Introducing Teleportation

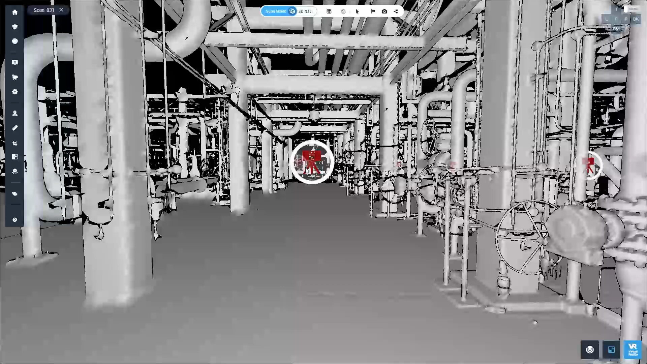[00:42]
Until now, scan-to-scan navigation was limited to the scan setup locations. Now the scan-to-scan mode is extended with teleportation.
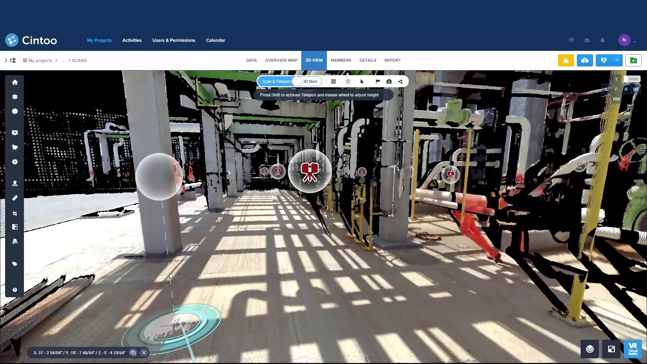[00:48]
With Sintu's cutting-edge teleportation, you can now easily point and click to move through your scans without constraints,
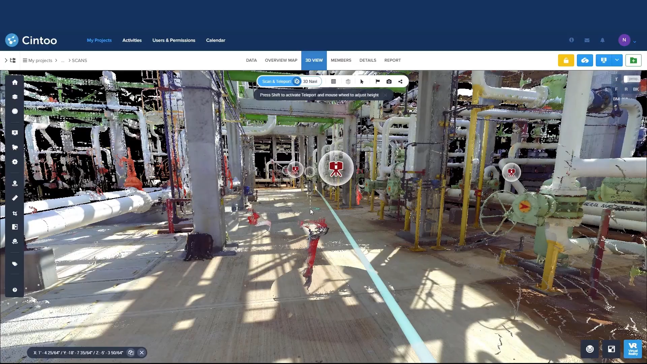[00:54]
just like you would in a video game.
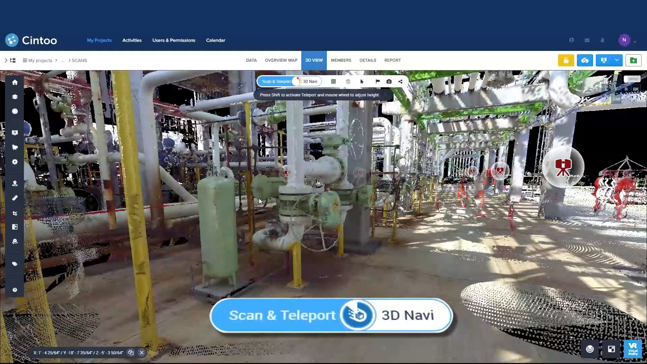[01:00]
The progress reel shows you when data is streaming in the view as you move around.
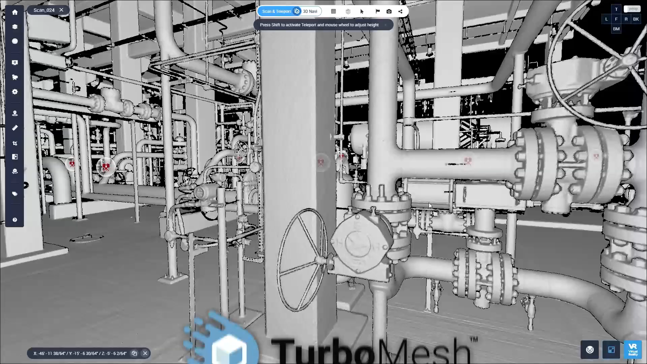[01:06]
With Sintu's proprietary TurboMesh engine, you view your scans at the same resolution as the source scanner.
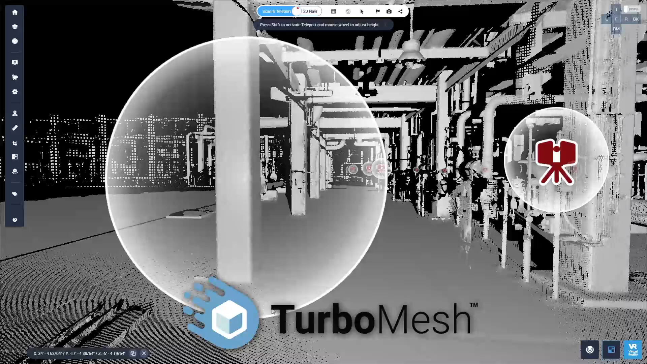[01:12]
Teleportation and TurboMesh provide you with unlimited virtual vantage points, which are rendered in real-time to provide you with the best possible mesh resolution.
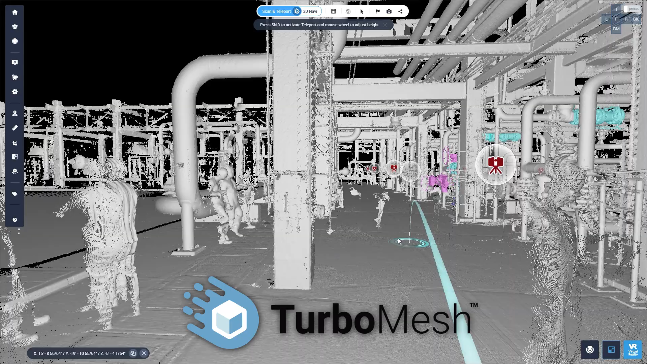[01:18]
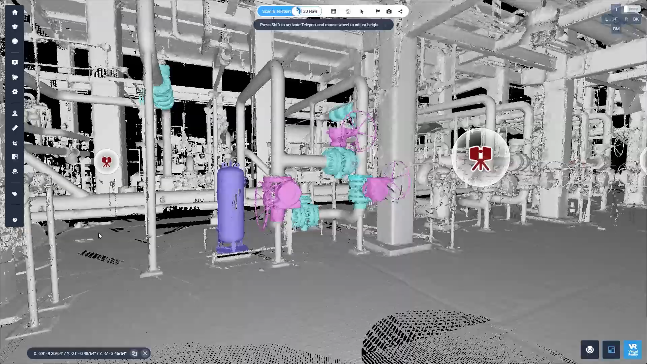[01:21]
With teleportation, you can, for example,
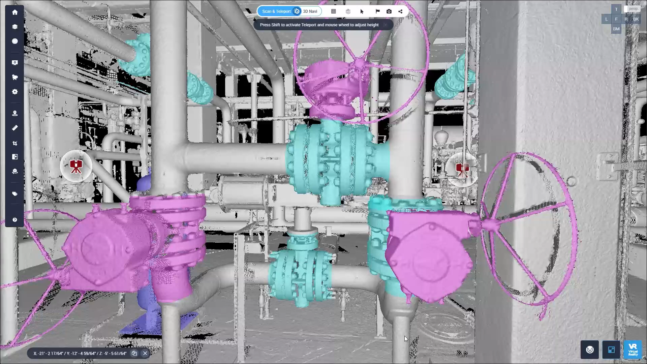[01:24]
select the right vantage point to easily identify, locate, and tag all of your valuable assets.
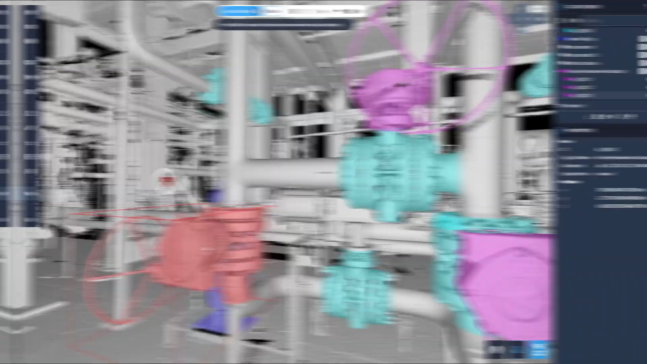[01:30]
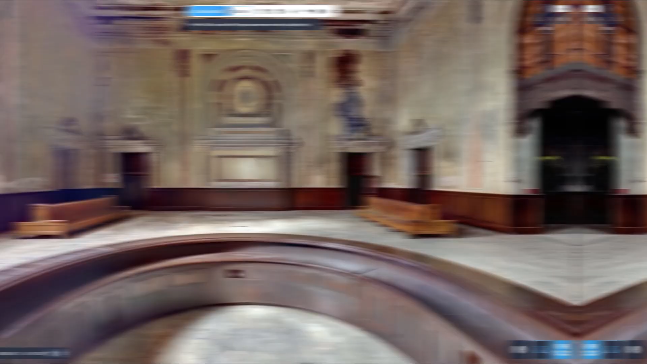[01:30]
Sintu Teleportation gives you the freedom to adjust the view height to the exact view that you need, simply using your mouse wheel.